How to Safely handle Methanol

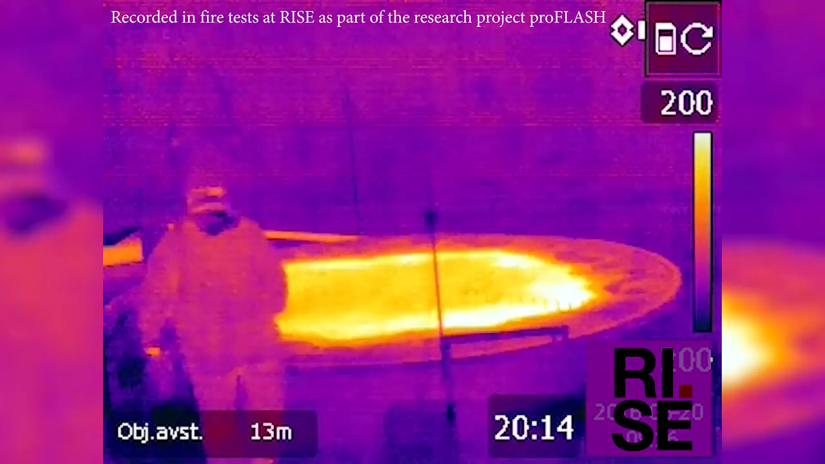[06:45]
If pure methanol is on fire, you may not be able to tell, with the only indication being a shimmery heat haze or something burning nearby.
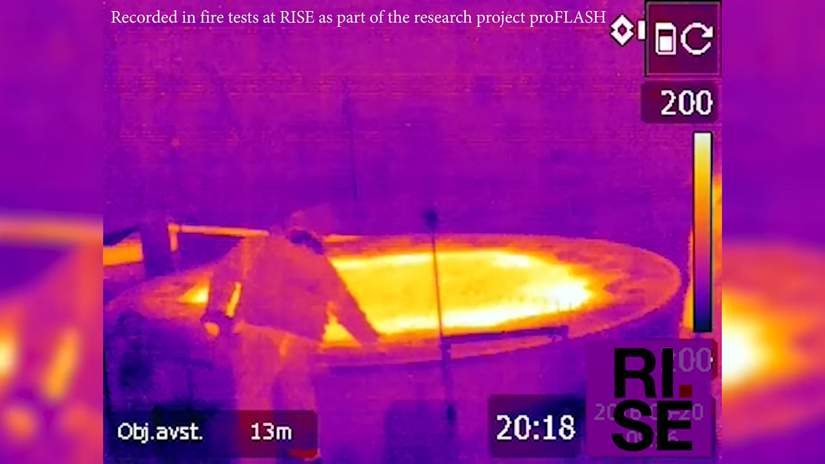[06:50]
Thermal imaging cameras can detect methanol flames, which may not be visible to the naked eye. Appropriate fire safety precautions, such as removing ignition sources, must be taken when working around and using methanol.